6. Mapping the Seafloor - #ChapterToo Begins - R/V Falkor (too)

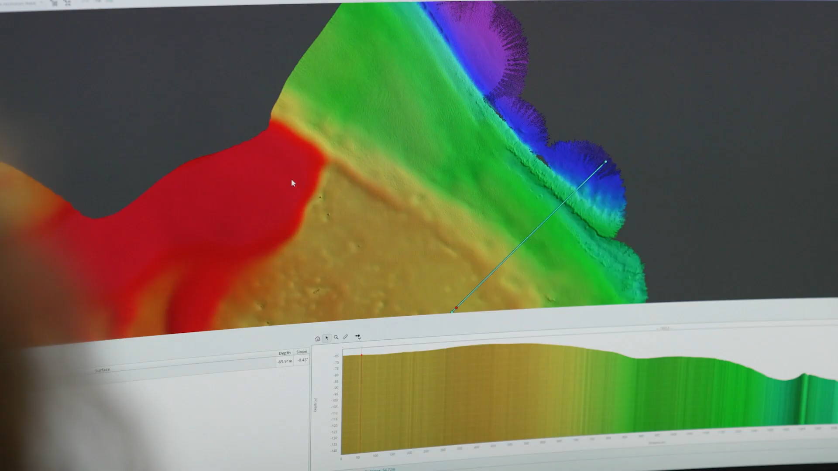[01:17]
some taller than the Eiffel Tower or the Empire State Building, hiding out of sight.
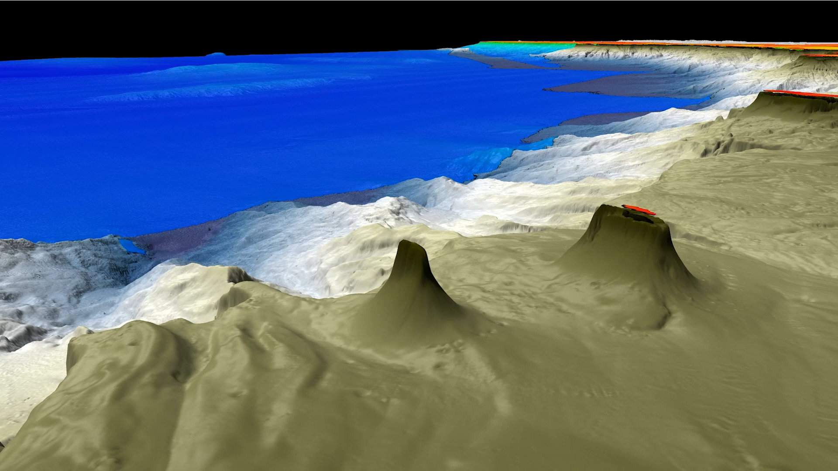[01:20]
The 500 meter tall, detached,
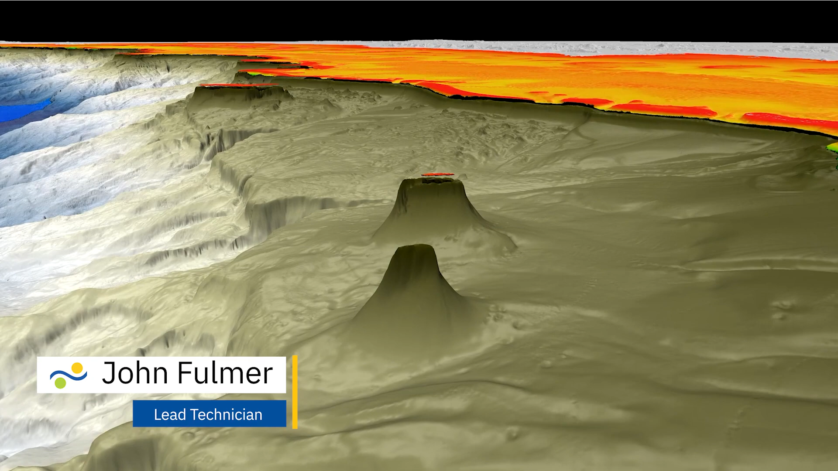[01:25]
submerged reef that we found in 2020 in the Great Barrier Reef.